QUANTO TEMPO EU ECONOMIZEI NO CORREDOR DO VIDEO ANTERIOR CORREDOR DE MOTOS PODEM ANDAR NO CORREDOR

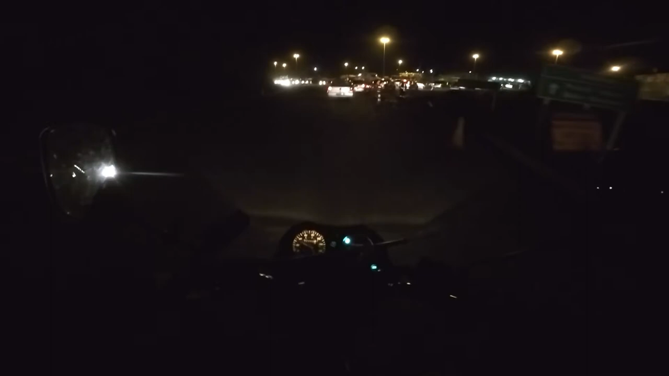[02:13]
Moto é isso, irmão. Moto é agilidade. Aqui, ó. Eles vão me criticar porque eu tô indo pela direita, ó. Ó, ó.
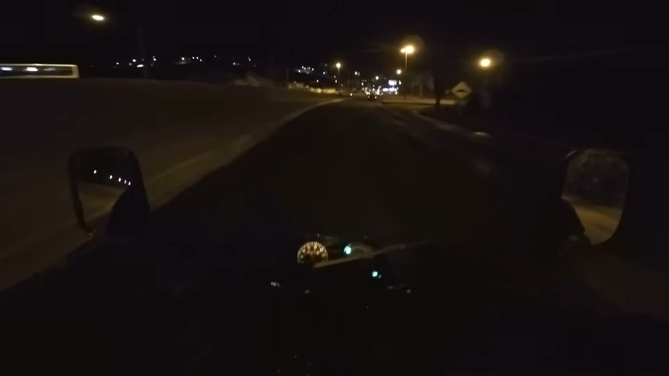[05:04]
Tá perigoso aqui, ó. Esse asfalto tá ruim, cheio de pedriço. Se precisar frear de uma vez aqui, a moto não para, mas nem a pautio. Entendeu, pessoal? Então, isso aí é um exemplo. Esse vídeo foi um exemplo vivo de que o corredor é muito útil. Tanto pra quem recebe a sua encomenda, quanto para o motoqueiro, quanto para a empresa que se predispõe a fazer a entrega rápida.
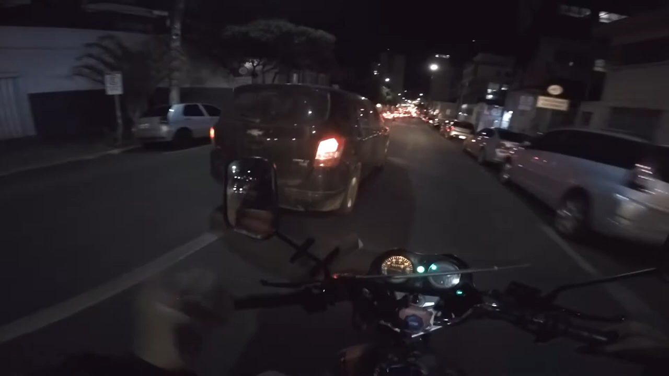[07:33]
Aí o motorista aí andando pra lá e pra cá, andando sem dar seta, pode, entendeu? Aí não tem problema.